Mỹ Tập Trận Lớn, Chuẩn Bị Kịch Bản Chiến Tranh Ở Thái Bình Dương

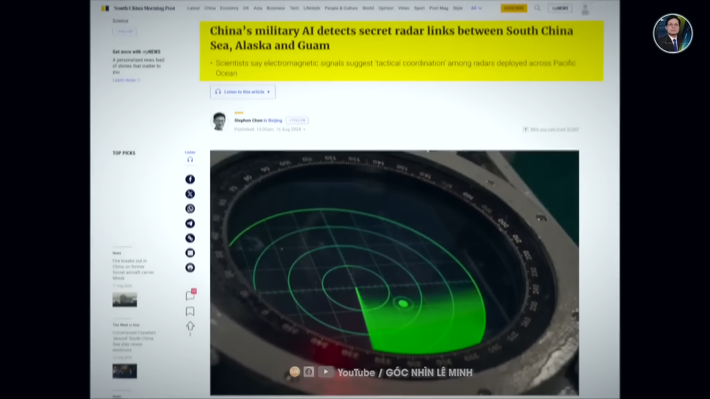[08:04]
được triển khai trên khắp Thái Bình Dương theo báo South China Morning Post ngày thứ Sáu, 16 tháng 8.
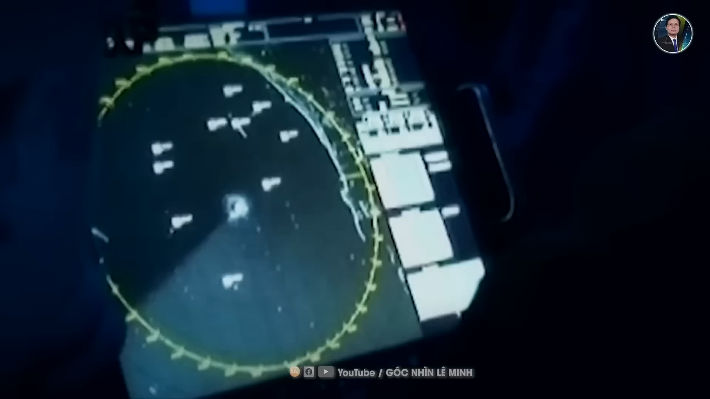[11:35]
bạn sẽ thấy rằng các radar trên tàu của nhiều quốc gia khác nhau chủ yếu sử dụng 3 băng tầng này.